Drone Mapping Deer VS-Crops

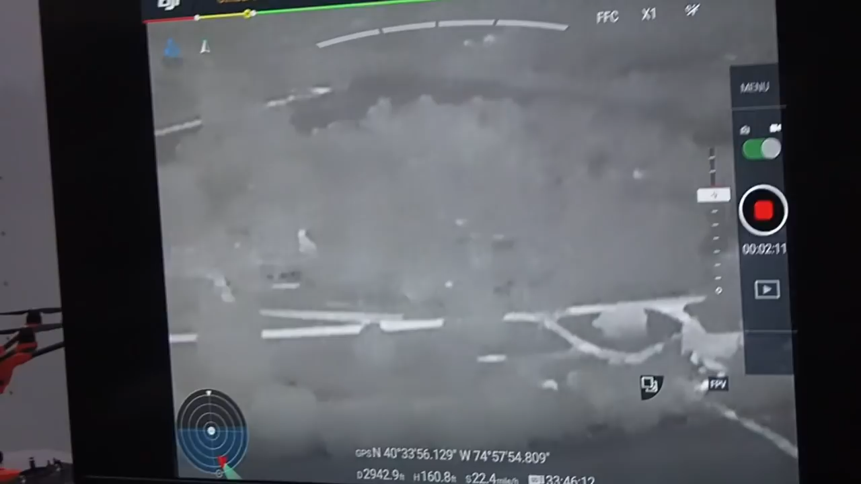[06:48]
was able to um spot with this thing
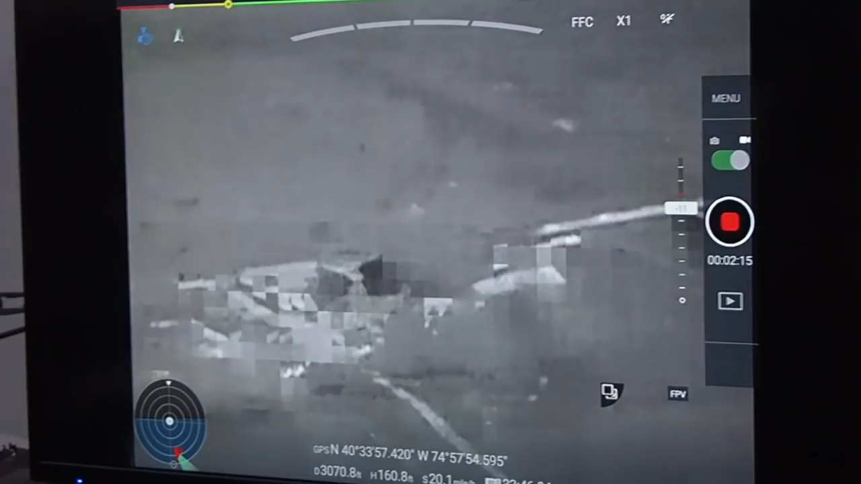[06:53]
and it was quite amazing and i don't know uh you you just probably for every deer we saw there were five or six in there and
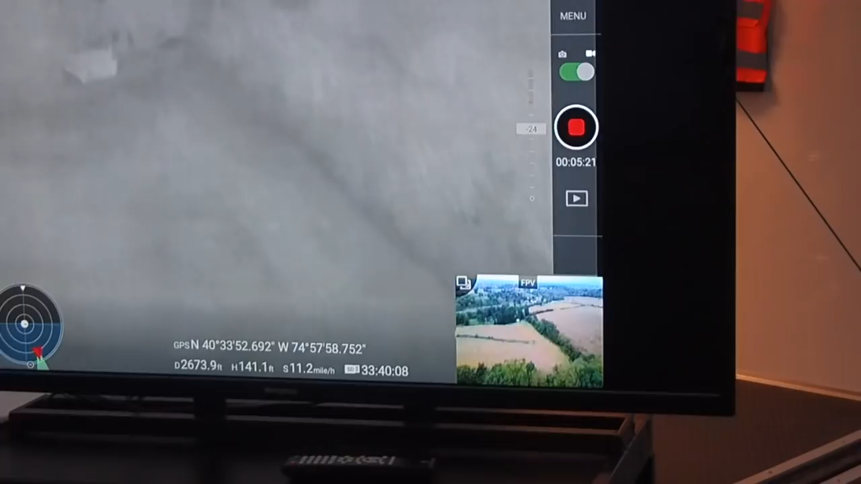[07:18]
deer in the corner they're just leaving the field or the the woods there they are in
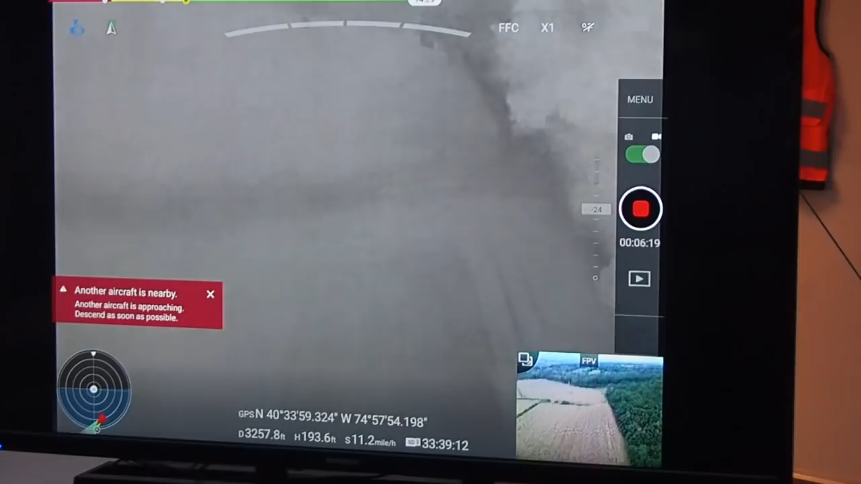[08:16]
see now he's going through the corn rows he's going with the corn rows and every once in a while
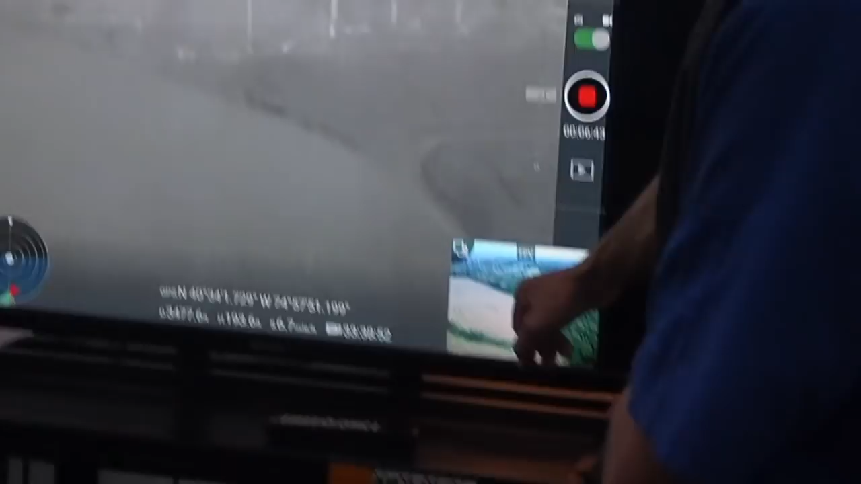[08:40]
the corn is uh actively growing and it's
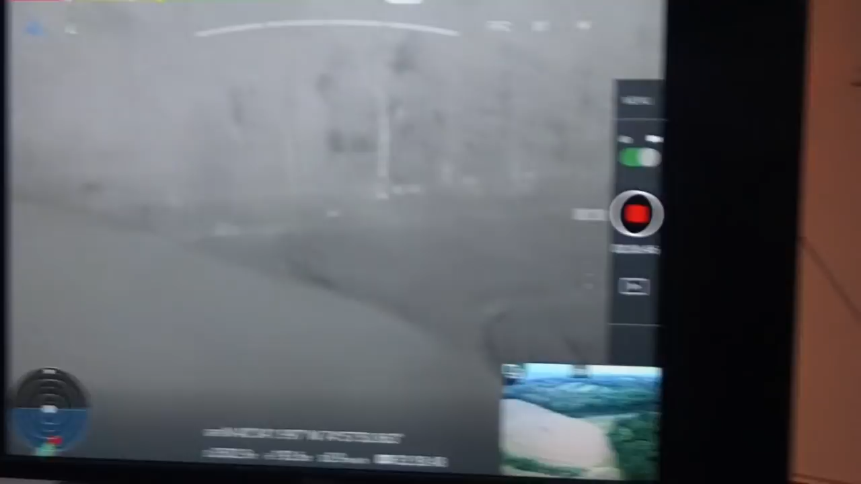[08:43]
small uh you know so you can see there's one in the power line there it is in the woods
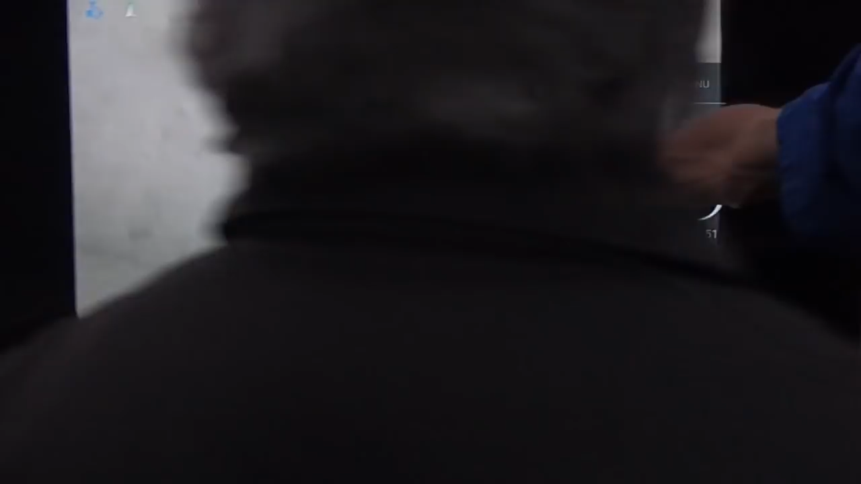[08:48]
right there in the upper center center um of the screen it's in the
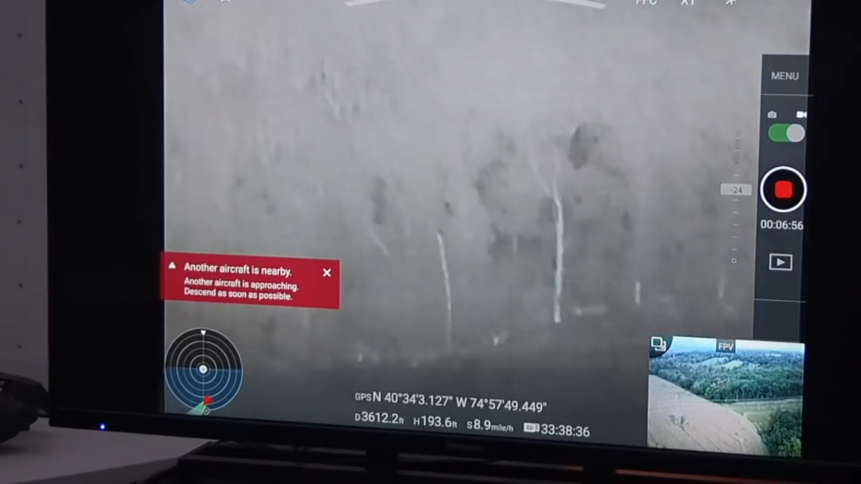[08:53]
woods through the trees so they're there you can see more of them down on the power line uh there
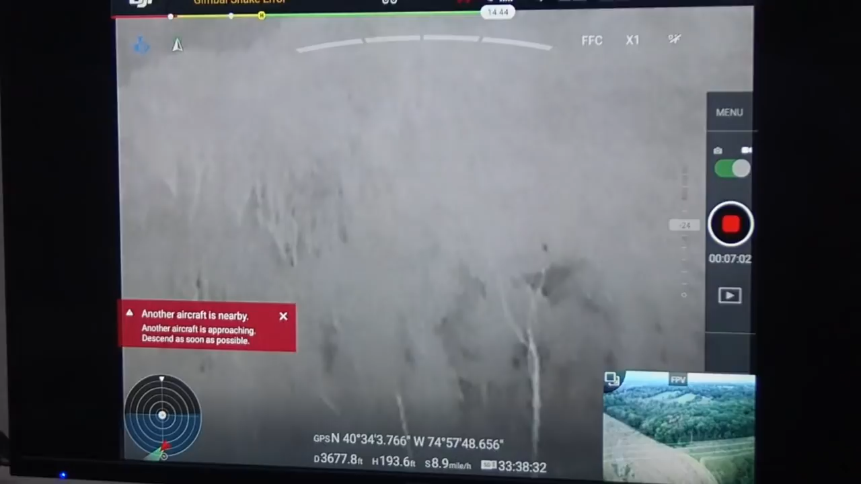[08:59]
below at the at the opening of the tree there's a deer trail there that we
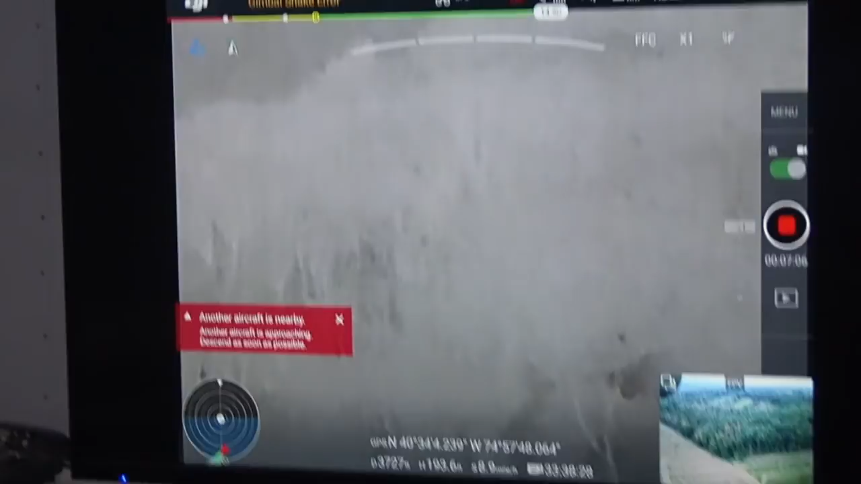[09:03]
pretty much determined was
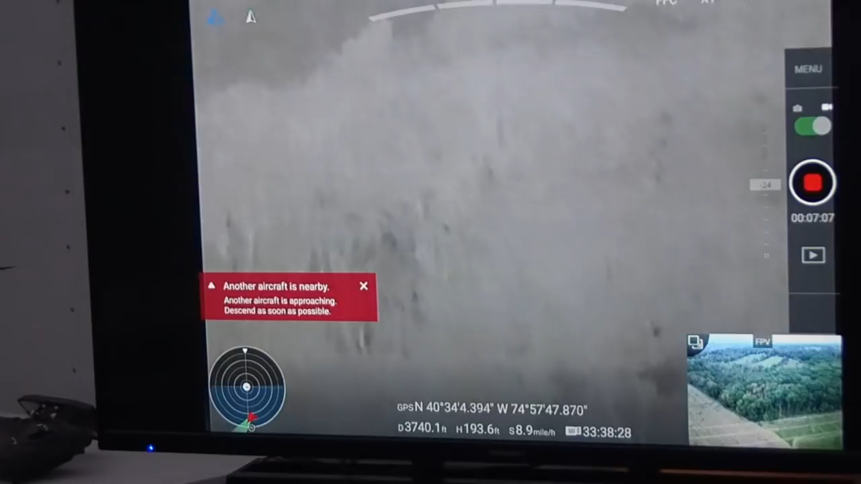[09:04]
there and uh yeah so to me
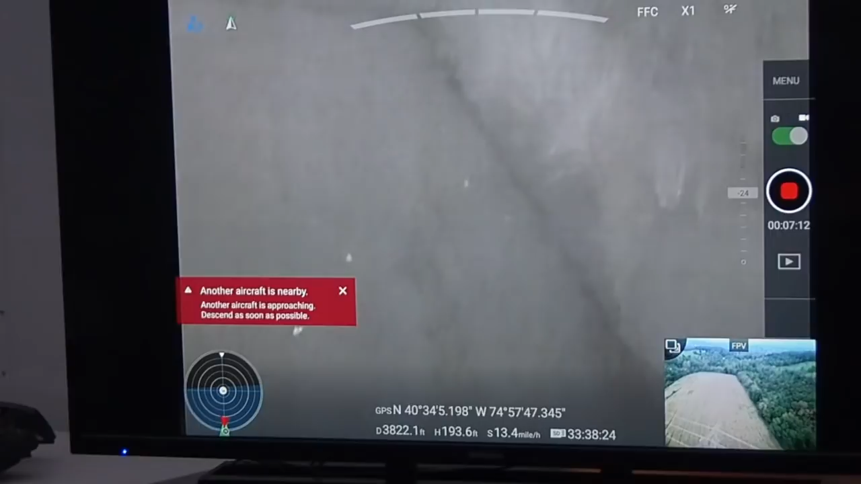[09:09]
this technology is still in its infancy stage or there's one there they are so they're
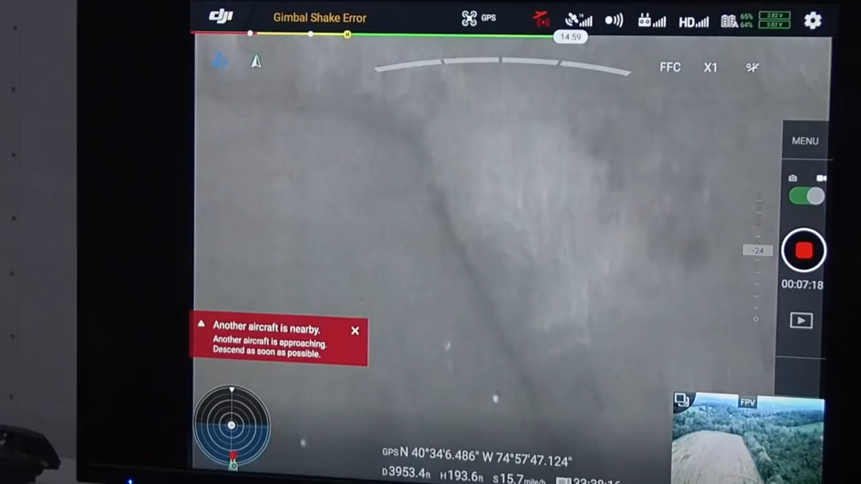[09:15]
out in the cornfield there i see three or four right now he's in the he's following them along
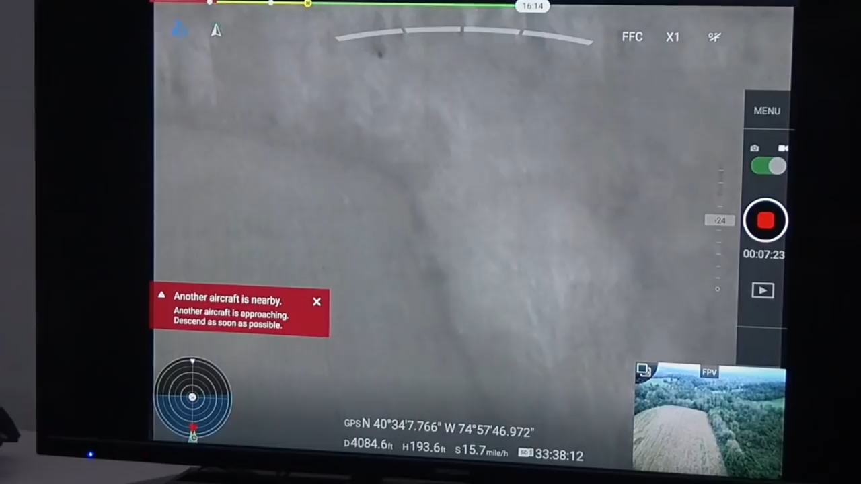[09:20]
with the rows and there you see them popping up and you can see them in the woods so
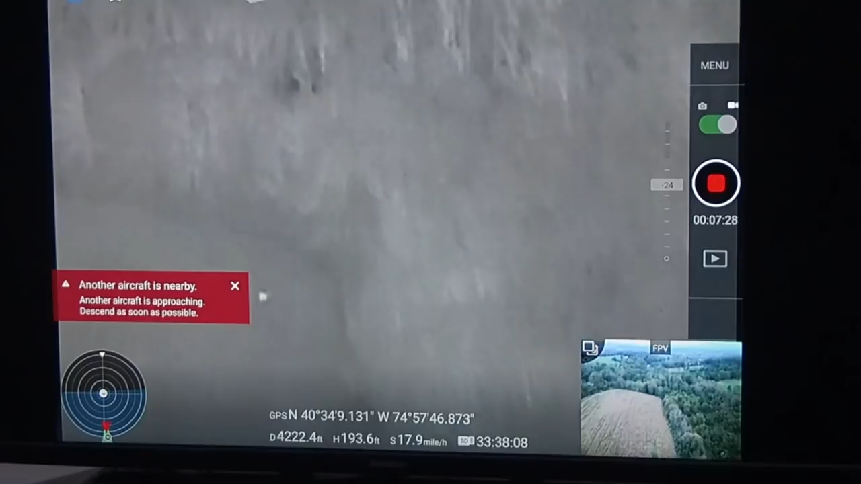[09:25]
they're just really now coming out now there's another one up in this screen and there's two more there
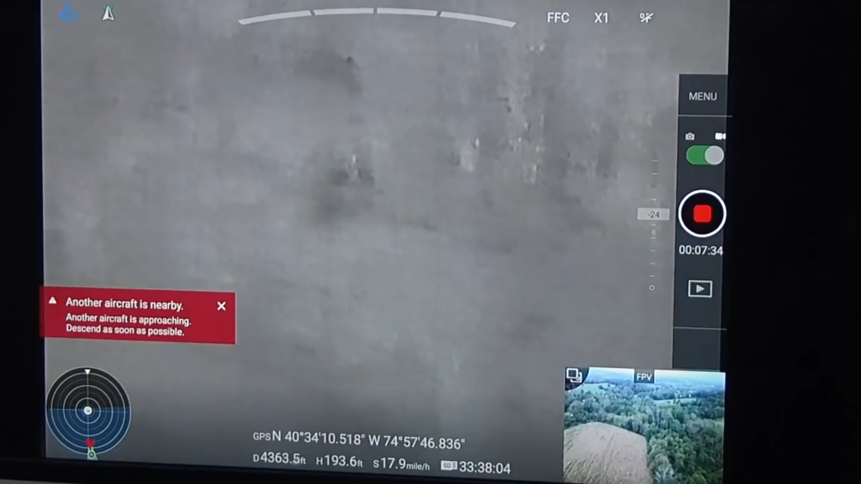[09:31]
and there's a lot of deer out here and actually there's a lot of deer that
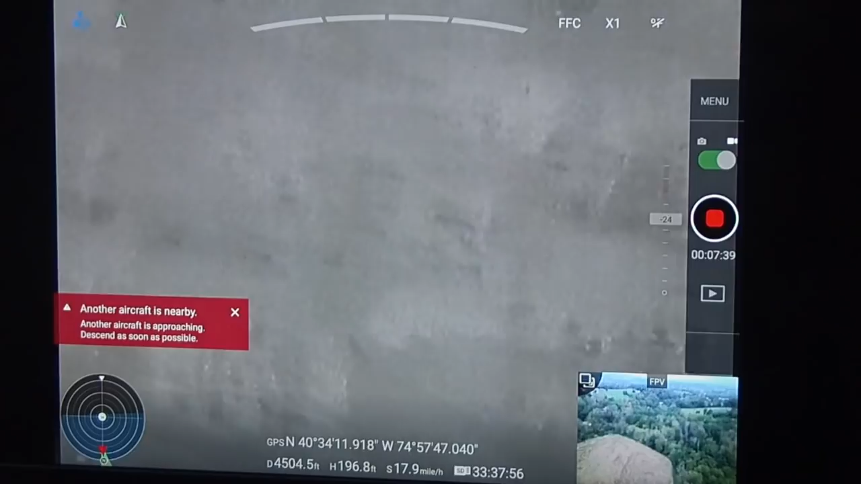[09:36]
are on their way to these fields now mind you it is now that that was on the fourth
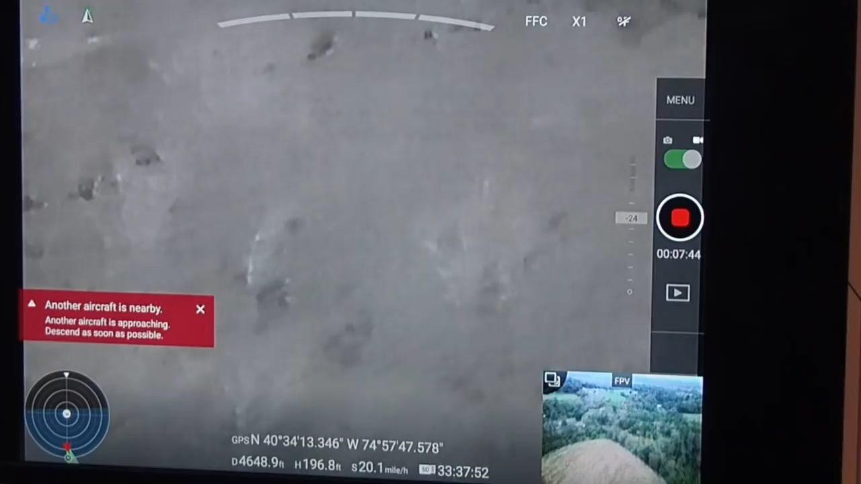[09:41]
of october and it's you know it was on the fourth of october
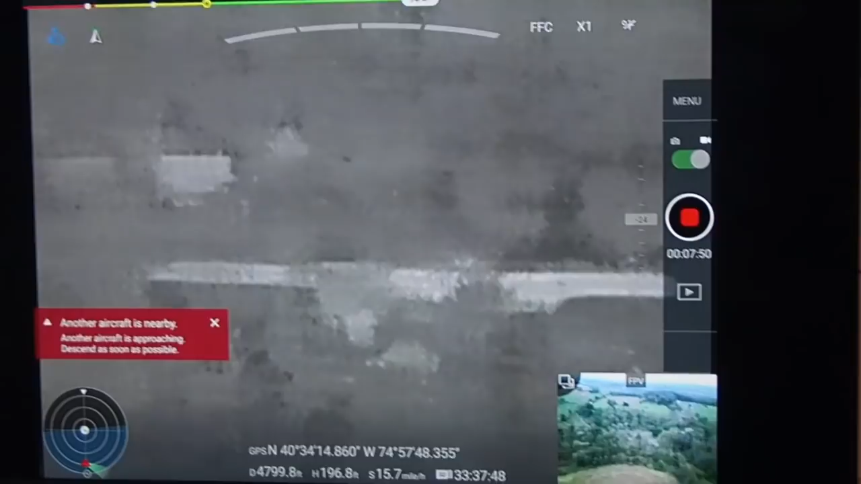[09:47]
and uh it's still pretty warm out and it's still daylight out as you can see in